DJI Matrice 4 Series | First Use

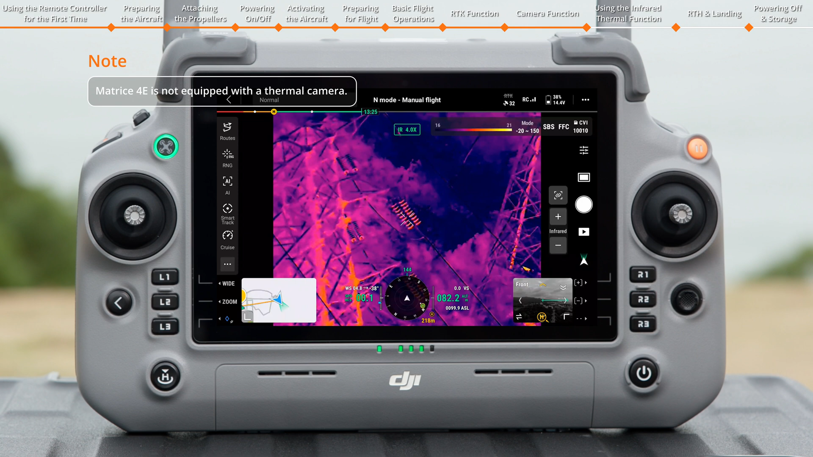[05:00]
use Center Point Temperature Measurement to tap and measure the temperature at a specific spot on the screen. Tap the screen, long-press to drag, and select the area of interest. The highest and lowest temperatures of the area will be displayed on the screen. The area can be moved freely. You can also set the Temperature Alert function as needed. Tap the Palette and Isotherm icon, and the Color Palette and Temperature Display range can be adjusted. Tap the Mode icon to set the Gain Mode.
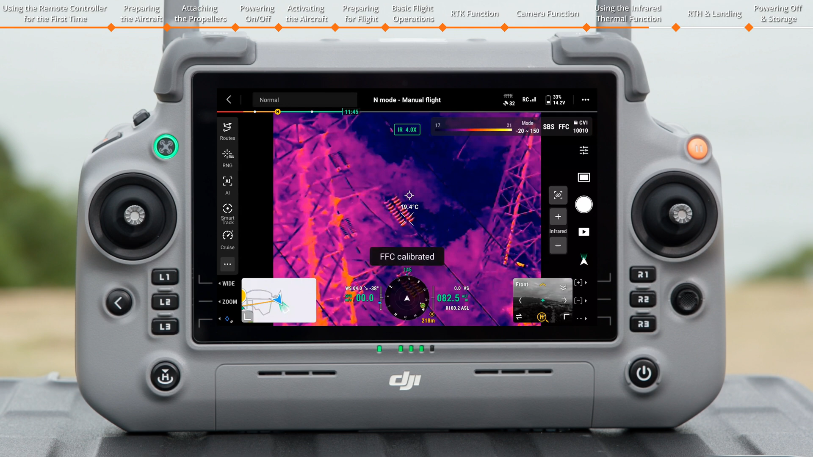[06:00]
The camera measures a wider temperature range, but with a reduced sensitivity to temperature differences. Temperature measurement is not available in High Res Mode. Tap FFC to start FFC calibration. The thermal camera will automatically start FFC calibration at regular intervals after it is enabled. During calibration, the camera view may briefly become stuck,
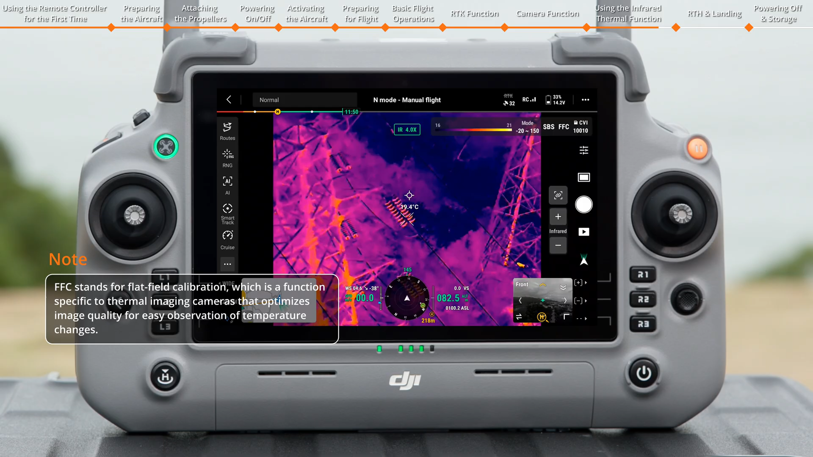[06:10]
but the image quality will be improved once the process is complete. Tap the Link Zoom icon to turn on the Link Zoom function and quickly lock the subject in Visible or Infrared Mode.